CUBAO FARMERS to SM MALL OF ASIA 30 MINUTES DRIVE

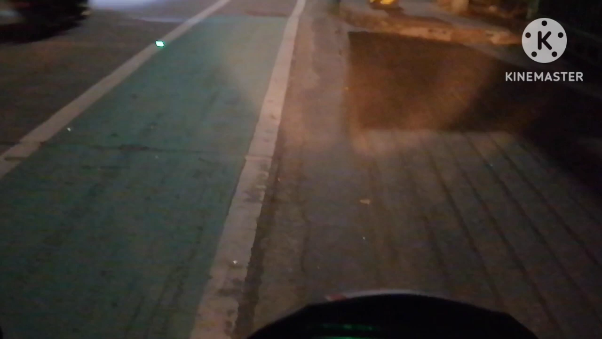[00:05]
Nandito ako ngayon sa tapat ng Highway
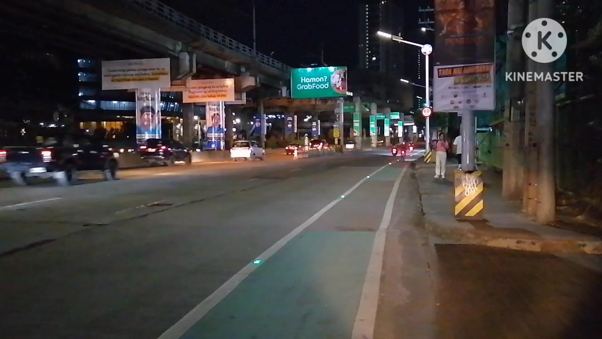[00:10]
54 dito sa EDSA Yung gitna po, yan po yung tunnel, papunta po yan ng Guadalupe, Makati, Magallanes, Pasay Yan po, ang oras po ngayon, nasa alas 5 na po ng umaga, December 10, 2023 Yan po, dahil ang pupuntan ko po ngayon yung SMO Lovesia Dahil magpapa DOF po ako doon ng mga security guard Dahil ako ay isang DOF reliever pa rin po hanggang ngayon Yan,
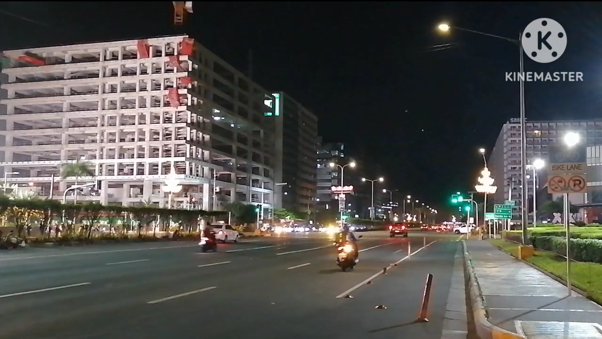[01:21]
At ito naman po yung makapagalabin nyo guys Tara na guys, lalapitan po natin itong makapagalabin nyo Ito po yung ginagawa nilang building po Dati hindi pa ganito kataas pero kay mataas na
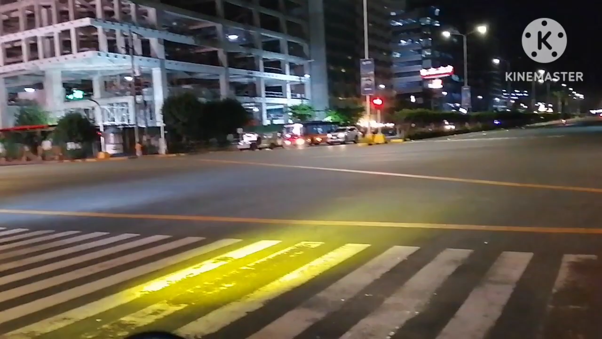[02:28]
yung mga nakabisikleta po Dahil araw po ng linggo Marami pong mga bikers ngayon po Yan, malinis pa po dito guys
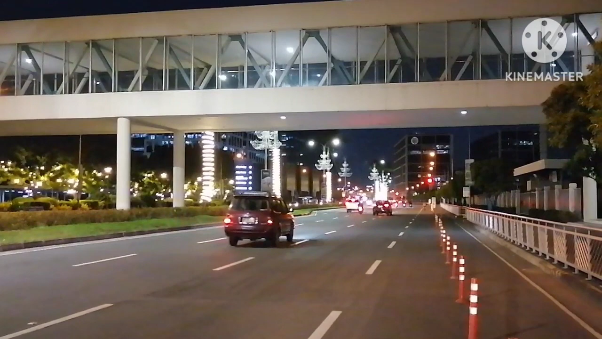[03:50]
Sa lahat ng aking mga kababayan Welcome po dito sa SMO Lobesia Yung likod ko po Nandyan po yung globe At ito po yung harapan Ng SMO Lobesia
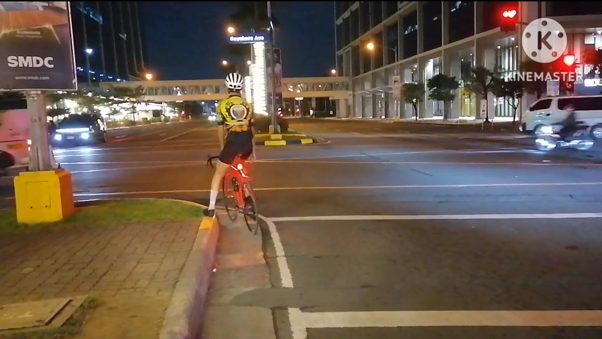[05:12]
Harbor street dito sa Pasay City Yan Ang ganda guys At makikita natin dito yung